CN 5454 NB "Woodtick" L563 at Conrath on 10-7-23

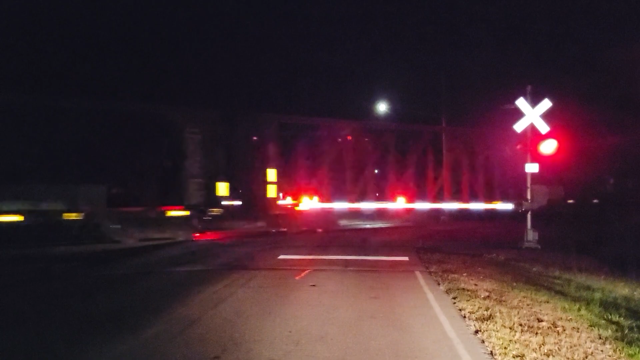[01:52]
The top is going to be closed. LPL 732-110 and the train device is going for the northbound wood tick